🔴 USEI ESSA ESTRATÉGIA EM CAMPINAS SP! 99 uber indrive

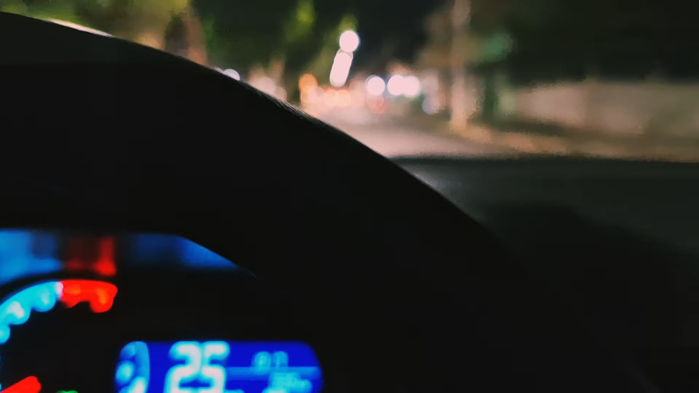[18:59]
E eu decidi aceitar uma corrida lá pro Jardim Aurelia, galera.
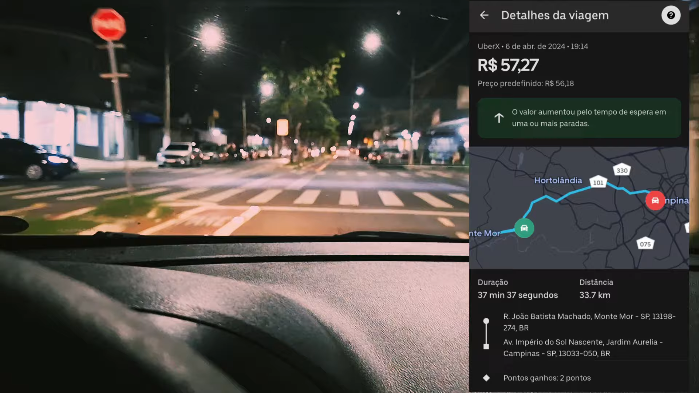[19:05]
Deu 1,55, se eu não me engano, no quilômetro. Não foi tão interessante.
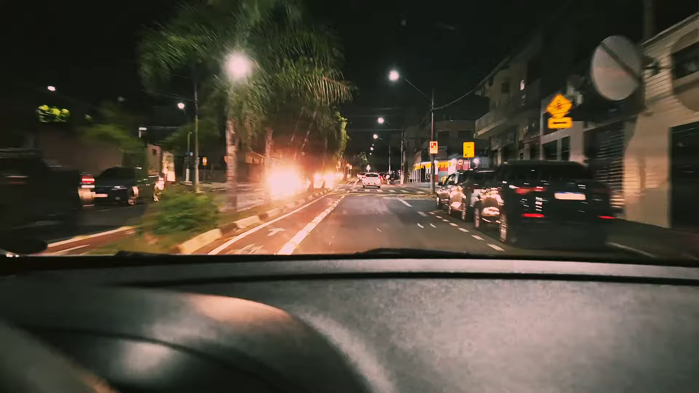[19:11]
Porém, eu tô querendo sair dessa área aqui, galera. Tá tocando só corridinha curta aqui. Então, eu vou ir lá pra região de Campinas agora, Jardim Aurelia.
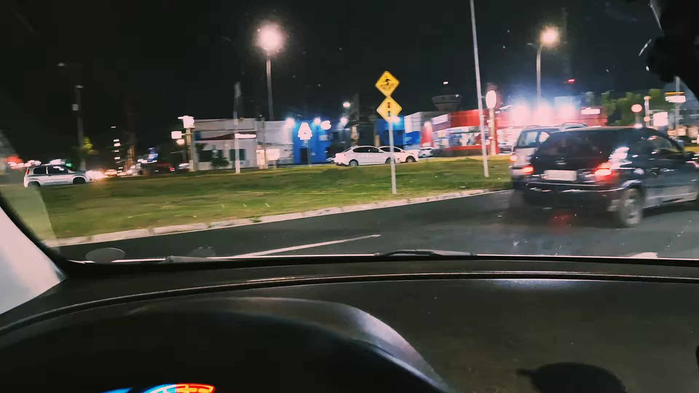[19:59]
O Jardim Londres aqui, ó. Em frente ao Habibs. Tô com fome, né, galera? Batei uma fome. Eu vou comer um salgado. Aqui no Covabra. Banquinha do Covabra aqui, né? Inclusive aqui, galera. Pra quem nunca comeu, um dos melhores salgados de Campinas.
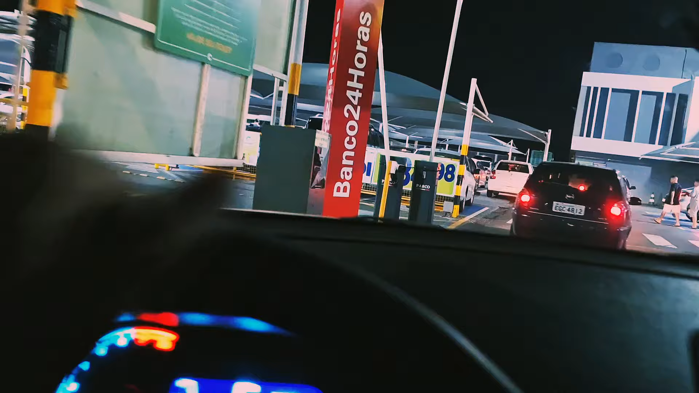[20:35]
Estacionamento gratuito. Justo. Vamos lá comer um salgado. Vou voltar, ó.